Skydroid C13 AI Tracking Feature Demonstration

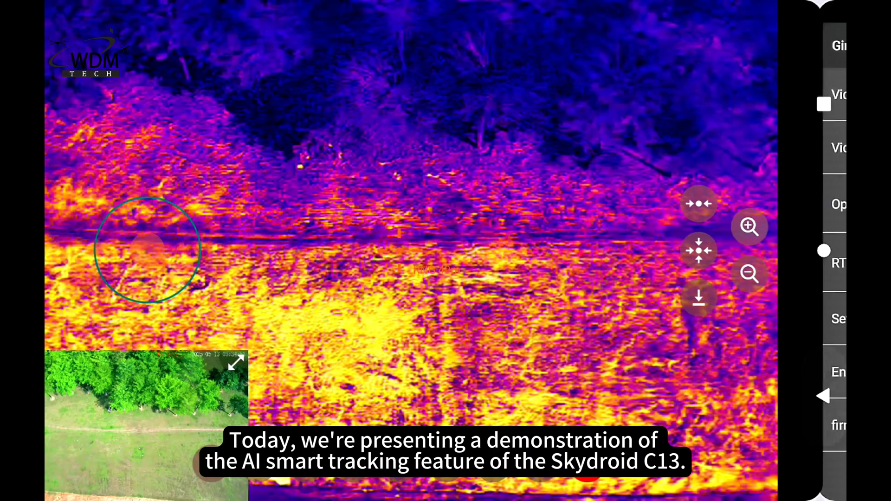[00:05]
Today, we're presenting a demonstration of the AI Smart Tracking feature of the SkyDroid C13.
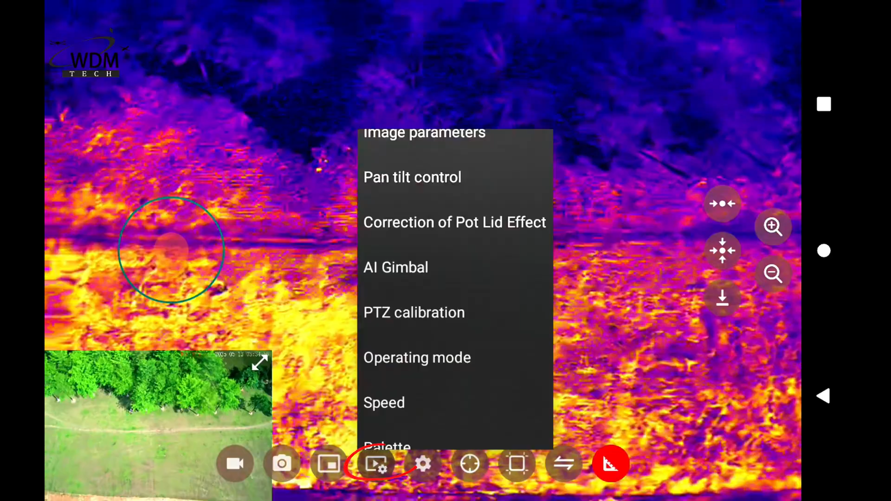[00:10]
On the FPV Ground Station interface, click on Parameter Settings and go to the AI Gimbal tab.